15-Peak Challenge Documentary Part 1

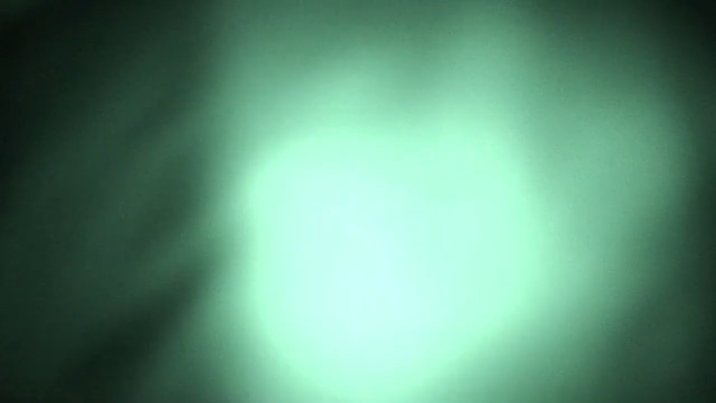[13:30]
That leaf, just there. You can see it from here. Right, bugger it.
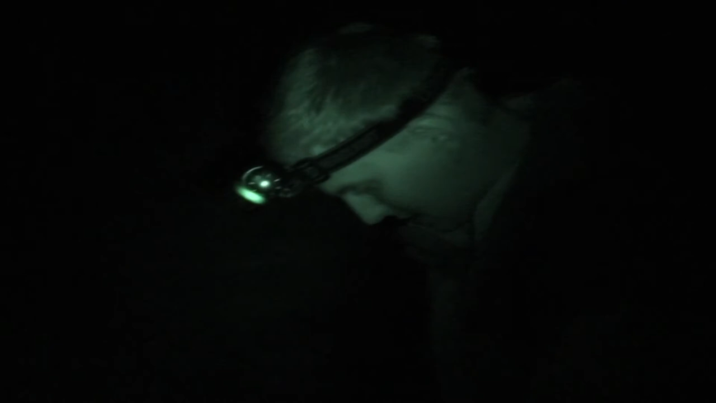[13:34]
That's going to have to do. So we're literally on this point here. Mitch, thinking he was Bear Grylls, decided to cook on a hill. On a slant.